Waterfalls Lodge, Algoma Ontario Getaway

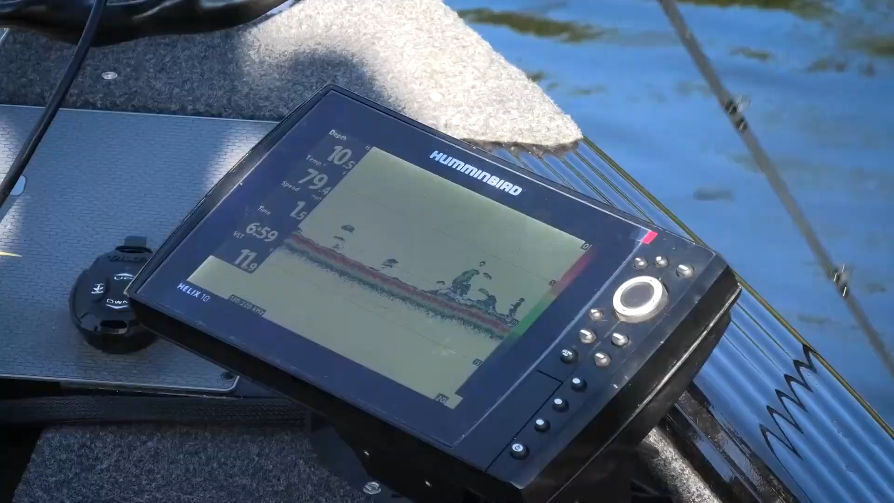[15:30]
Look at them out here. I don't know if that's a weed bed or that's fish scattered amongst weed.